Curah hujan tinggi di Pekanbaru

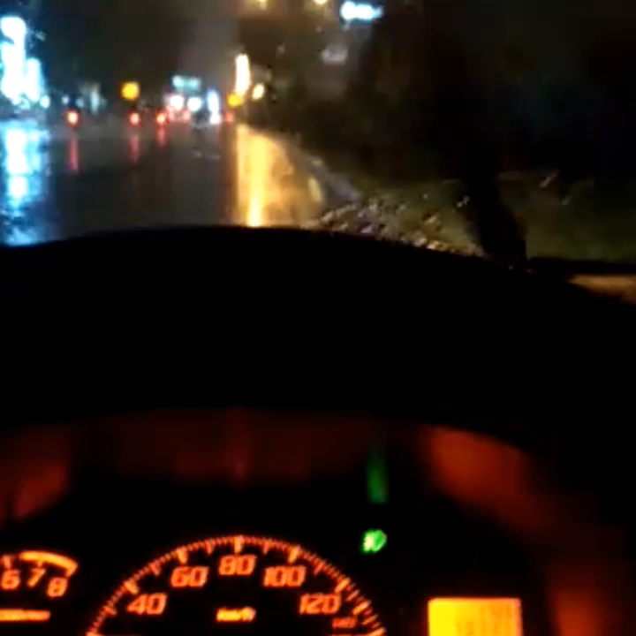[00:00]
Hai assalamualaikum selamat malam monitor untuk direkter online pekan baru mohon diperhatikan keselamatannya dalam berkendaraan karena curah hujan malam ini pekan baru sangat tinggi serta ambillah orderan di area ataupun titik yang bisa dilalui kendaraan odambat dan tidak berpotensi banjir serta kawan-kawan mohon juga bisa di-share ke grupnya masing-masing agar kawan-kawan semua bisa terpantau sekian terima kasih Tor
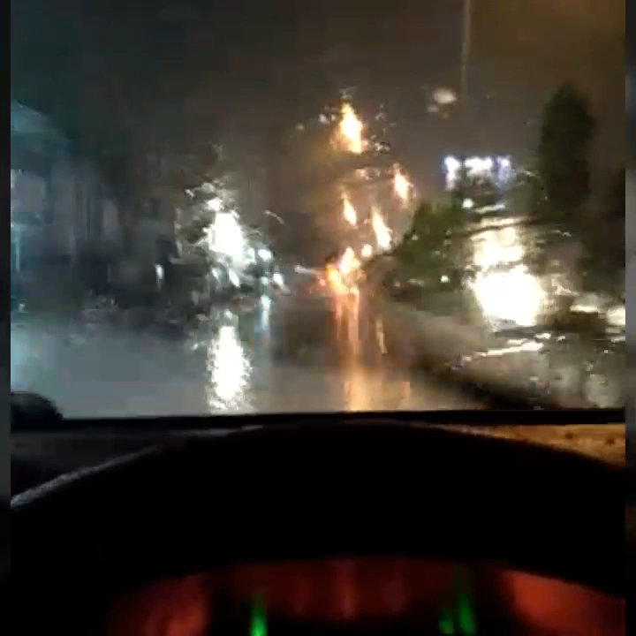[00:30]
selamat malam kawan-kawan yang di pekan baru area jalan Nangka dan sekutar pekan baru hujan sangat deras bagi kawan-kawan yang merintas harap berhati-hati dan hidari jalan-jalan yang berpotensi banjir Oke selamat berhati-hati Hai bagi yang hondid